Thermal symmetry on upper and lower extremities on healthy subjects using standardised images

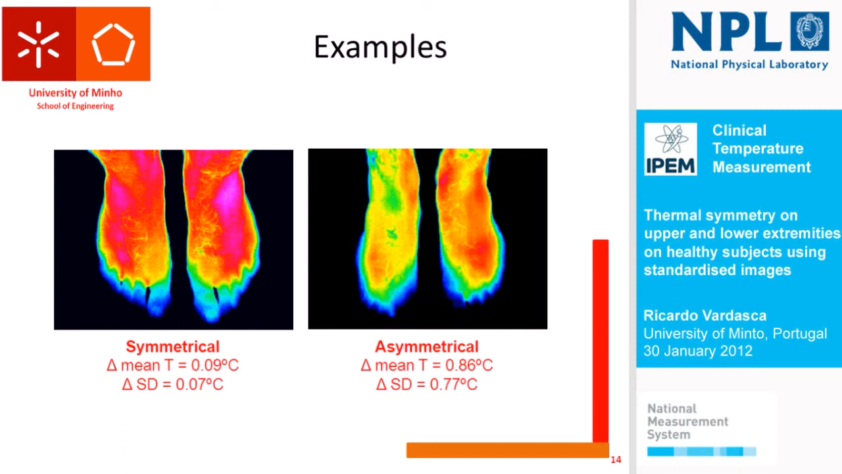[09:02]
He has to have some signs. Some pathological signs. For example, in this case, the left feet, he was injured. But as you can see, there was a difference that goes above the difference I am claiming here.